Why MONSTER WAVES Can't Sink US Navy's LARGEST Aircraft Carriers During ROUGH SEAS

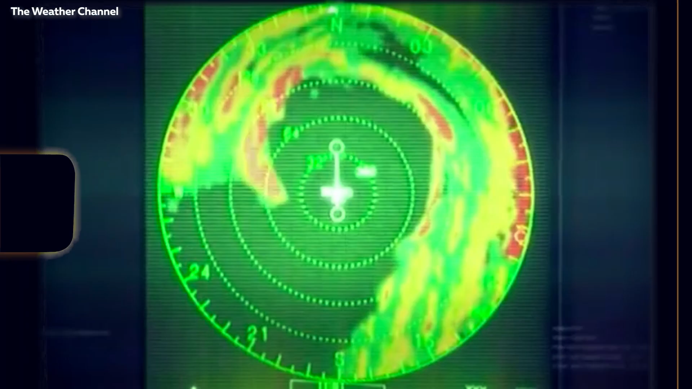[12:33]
and the US military steps up to monitor, research, and respond to these powerful storms.